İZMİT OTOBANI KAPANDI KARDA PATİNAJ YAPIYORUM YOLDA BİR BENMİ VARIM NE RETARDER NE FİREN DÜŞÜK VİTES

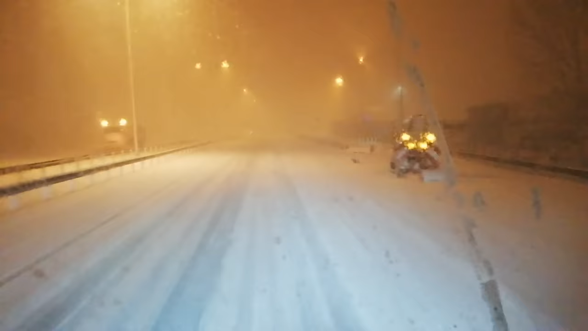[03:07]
Burada yok, bu tarafta yok. Bu tarafta kürme arabaları yok. Bu tarafta var, bu tarafta yok. Nasıl oluyor ben anlamıyorum ya.
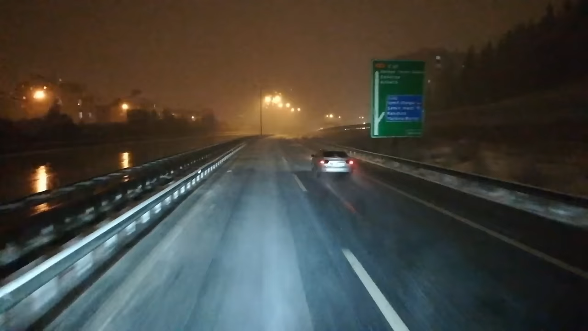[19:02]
Kız senin yalanların tükenmedi mi daha? Bak gene kar kürüm arabası bu taraftan geliyor, bu tarafta yok.
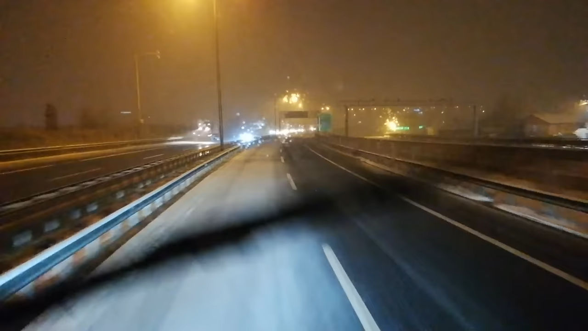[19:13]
Evet, İzmit perişan halde arkadaşlar. Anam, anam, anam.